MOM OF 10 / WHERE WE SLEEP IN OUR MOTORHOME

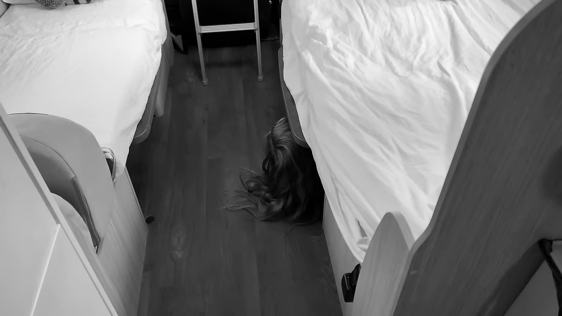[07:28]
We're just giving everybody a really clear example because we've had so many questions of how do you sleep in the car? How do you all fit? This is our second sleeping arrangement.